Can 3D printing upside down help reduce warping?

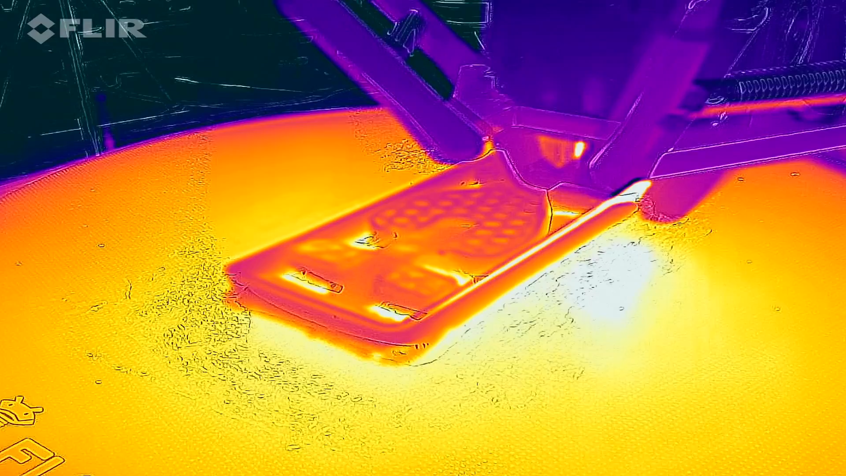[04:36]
During printing, I would use a thermal camera to try and monitor the temperature gradient across the part, and the finished prints would be inspected to make a comparison of warping.
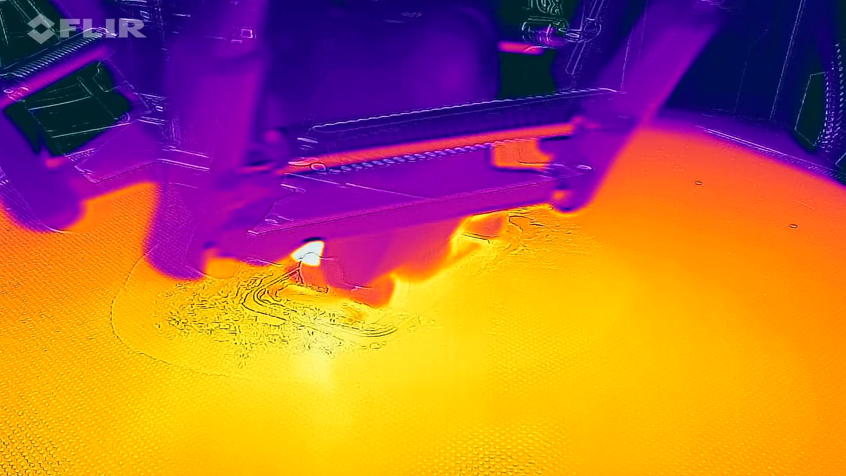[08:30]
and as you can see, it's the same colour and therefore the same temperature.
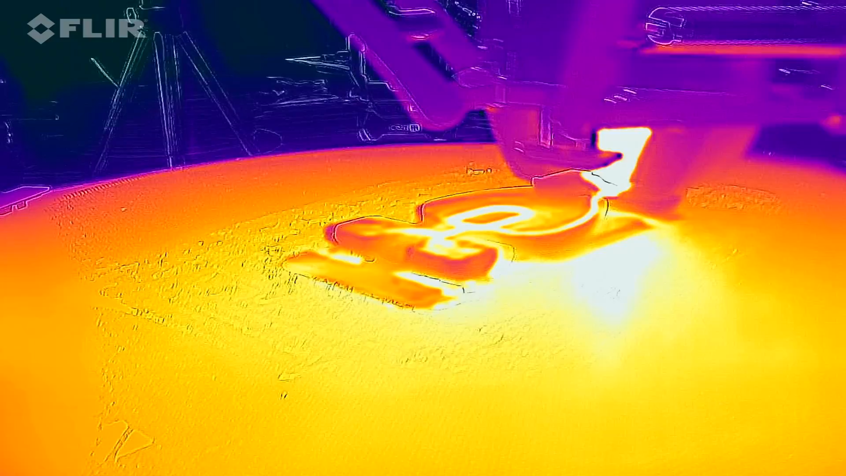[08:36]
For this scaled up version, we can see that it's darker and therefore cooler than the heated bed as it starts to peel up.
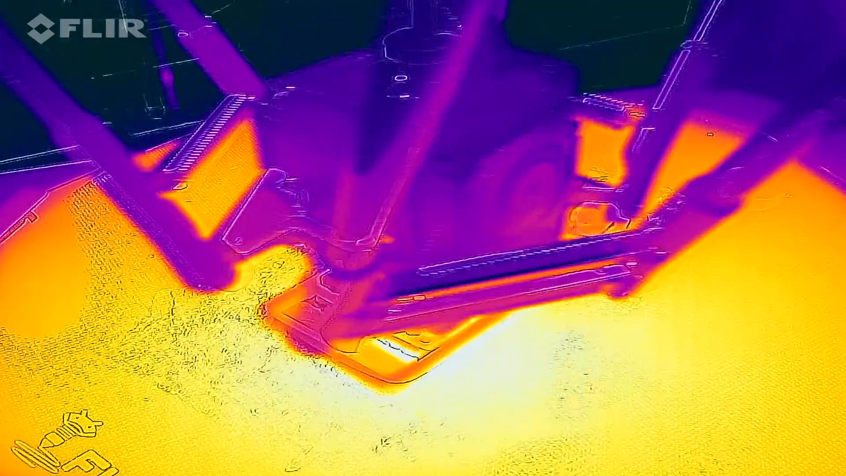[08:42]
Early on in the print with the Ooze Shield, I don't think this really changed. As we can see, the heated bed is much warmer than the model above it.
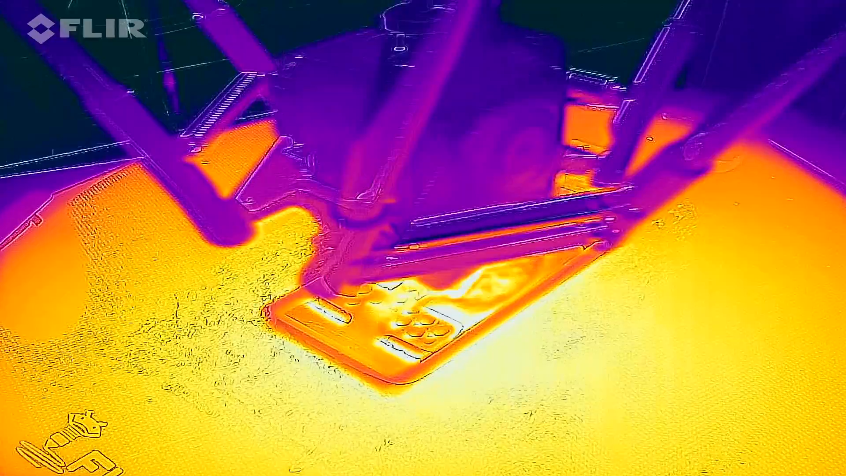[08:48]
It's no surprise then, that the expected areas all start to cool, warp and delaminate.
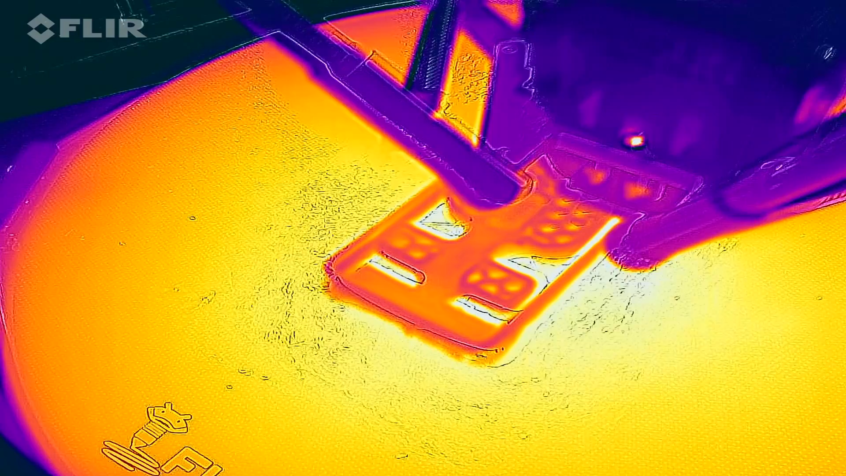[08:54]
So what about if we run the same Ooze Shield G-code, but with the printer upside down, which by the way, looks quite outrageous in the Octoprint webcam feed.
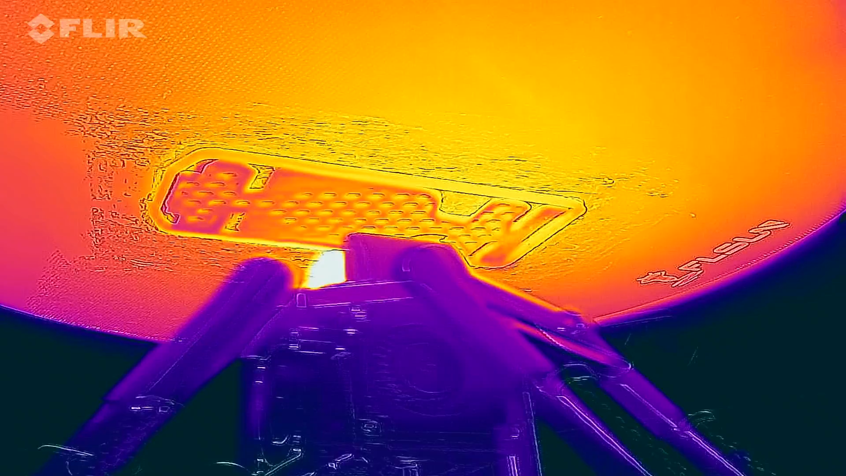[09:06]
Early on, I would say it looked promising, with limited colour variation in the thermal camera, but as the print progresses,
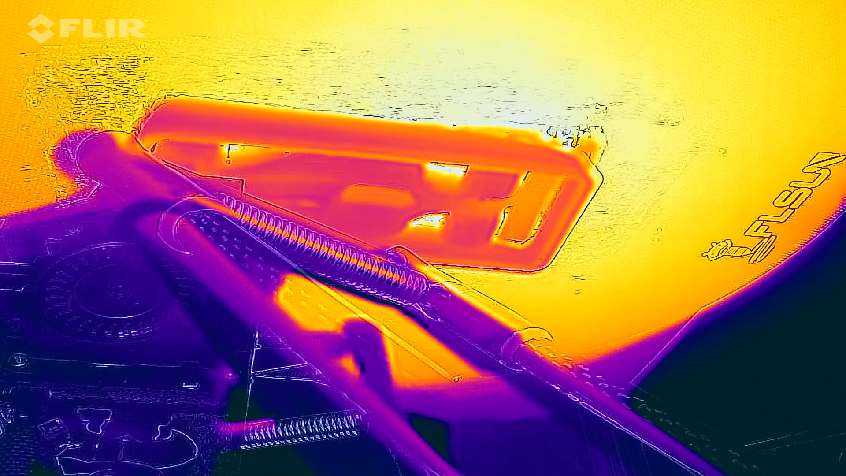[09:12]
the camera picks up much more contrast, and it looks quite the same as the other prints.
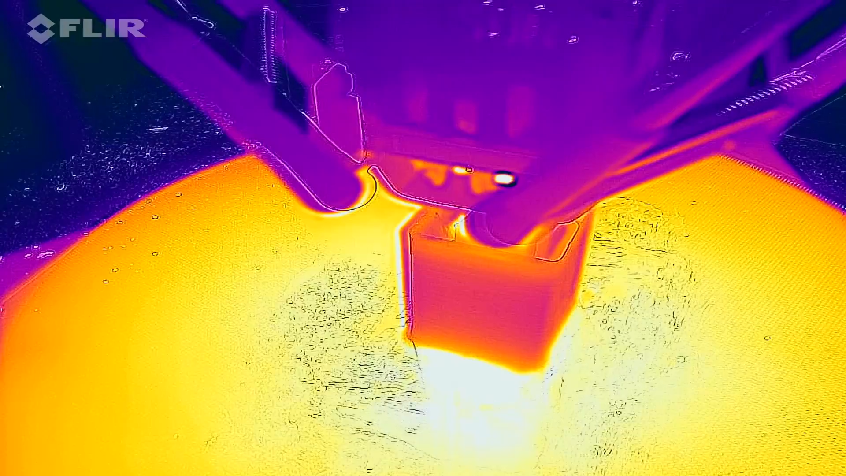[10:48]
For the thermal imaging, the print was so tall and narrow that the effector blocked the view, so I hung around until the print was finished, and then pointed the camera inside.
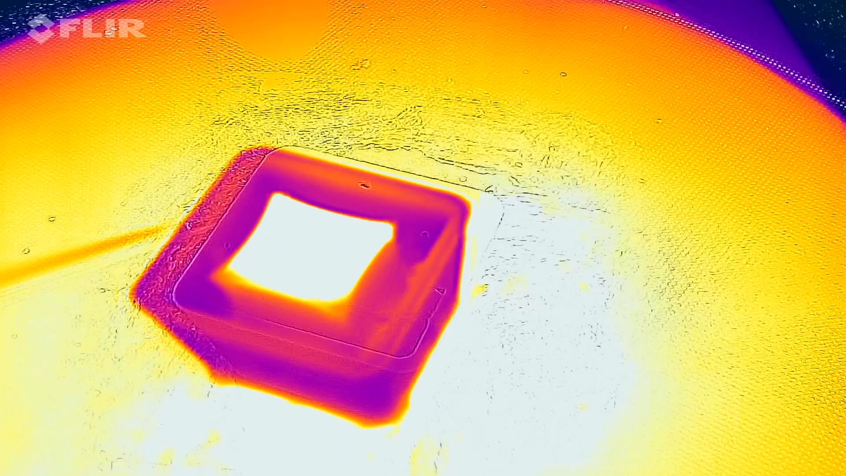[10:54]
Here's the normal version, and here's the upside down version, and to me they look quite similar.
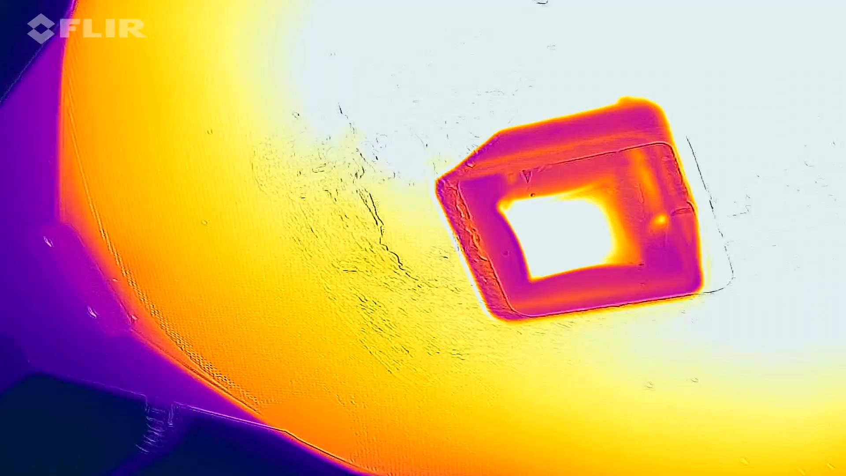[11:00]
I'm not sure a thermal camera is the best tool for this.
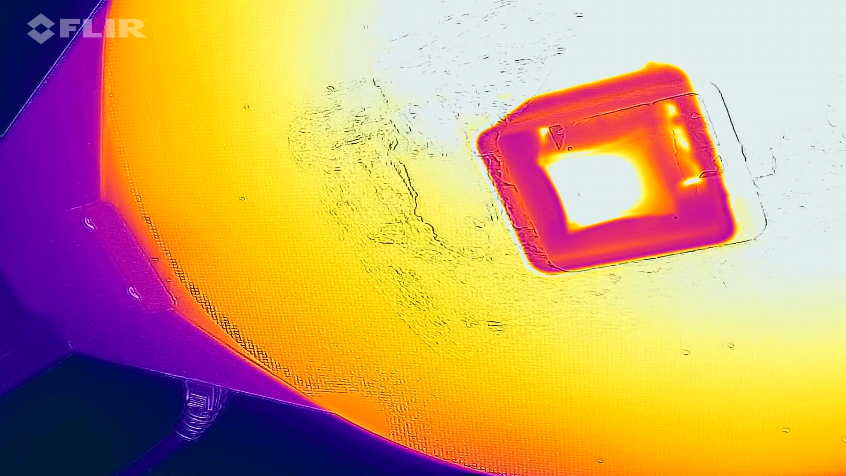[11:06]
Ideally we'd have a thermocouple sitting in between the print and the shield, but the shield is added layer by layer, so the cable would get in the way.